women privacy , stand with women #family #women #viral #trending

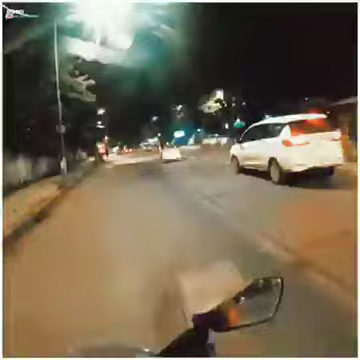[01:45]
ये बस अब भी गई मैंने देखा, लेकिन भरी हुई है और ये बैंड्रा नहीं जाती है।